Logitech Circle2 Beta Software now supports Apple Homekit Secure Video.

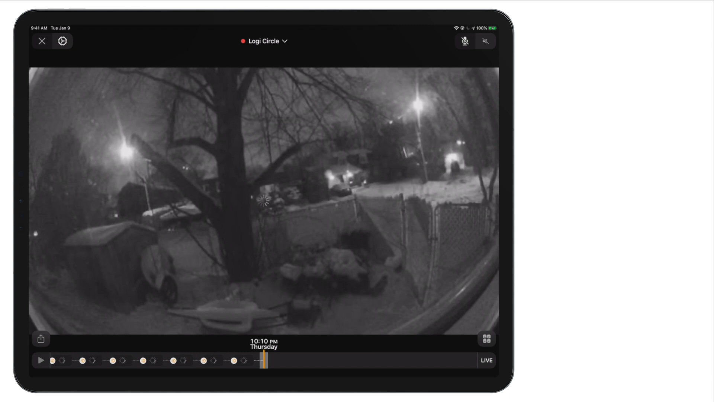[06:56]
Uh, you can go in and you kind of have this scrubber along the bottom.
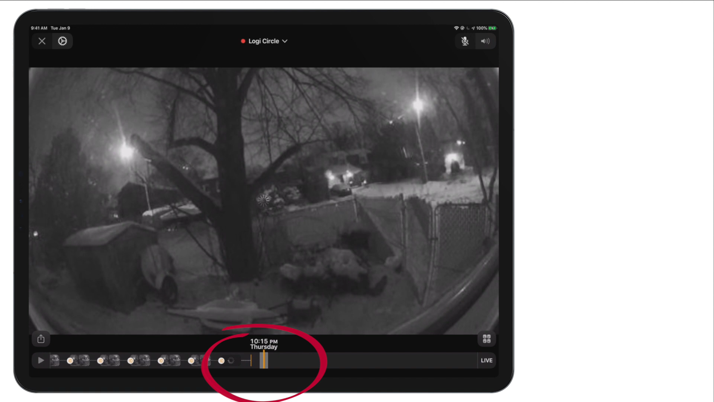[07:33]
And if we start moving the scrubber back and forth, we can see that as we move back in time, um, I have the ability on a specific date to move back in time. And at the top of the screen,
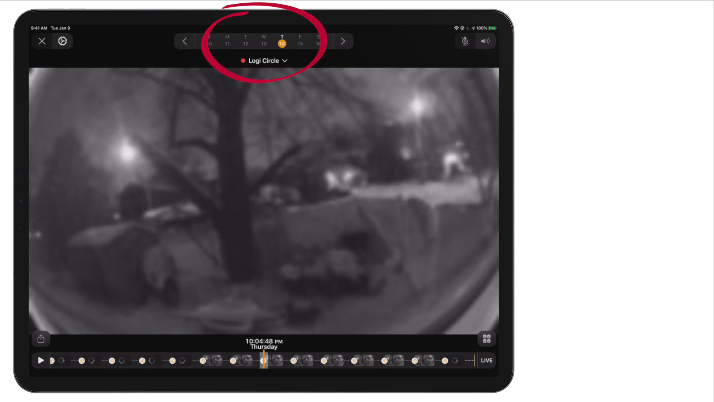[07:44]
I'm also going to see that I have the ability to choose the day or scroll through weeks, all that kind of stuff.
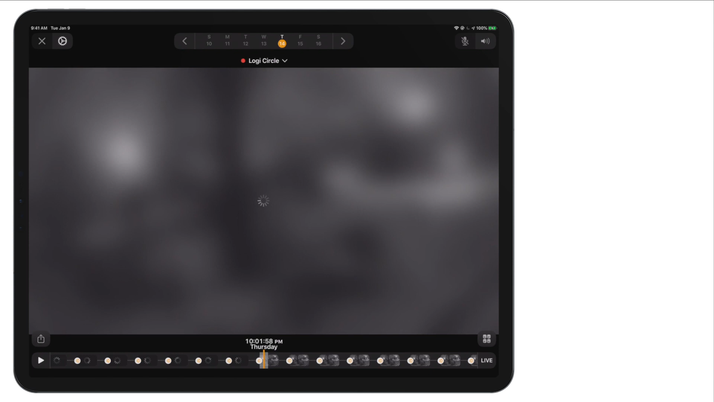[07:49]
So once I find a moment where there's something interesting happening, right, I can just tap on the little send to button there on the bottom left. And so this is going to take a little bit of time to figure itself out, which you can see in the top right-hand corner, there's that spinning sun.
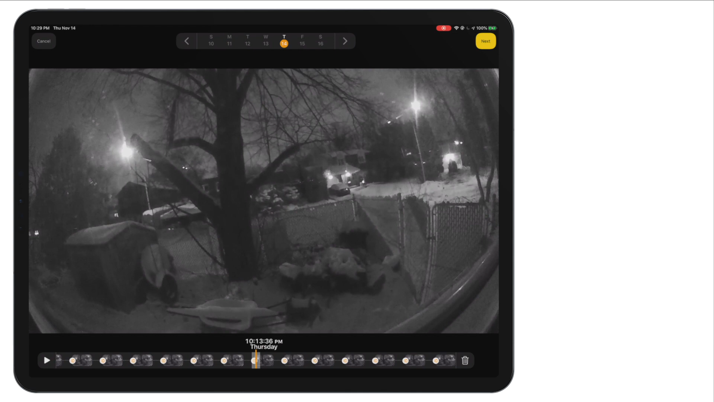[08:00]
But once we actually, uh, get that, it's going to kind of download the video, does whatever it has to do for processing.